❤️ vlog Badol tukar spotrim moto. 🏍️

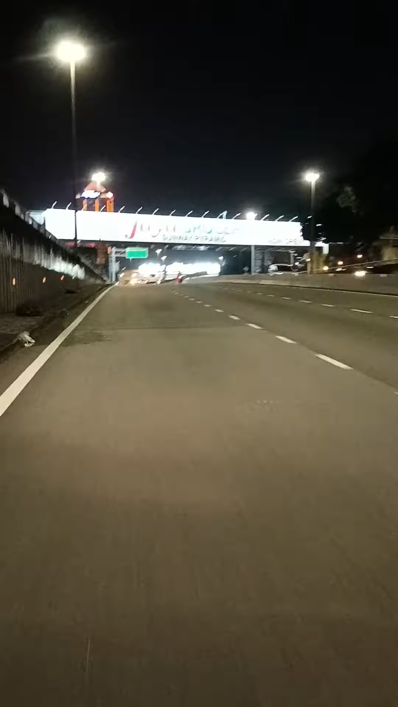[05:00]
Oh kita dah masuk airway ni Kat depan kita sekarang Sunway pyramid
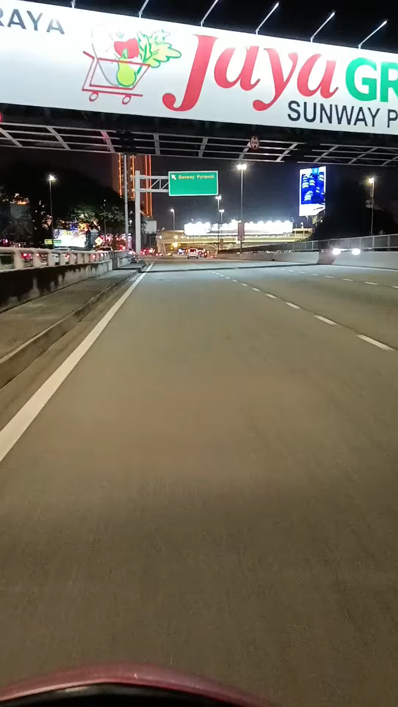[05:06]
Oh jauh lah kita berjalan lagi ni Motor dah sedap lah Motor dah sedap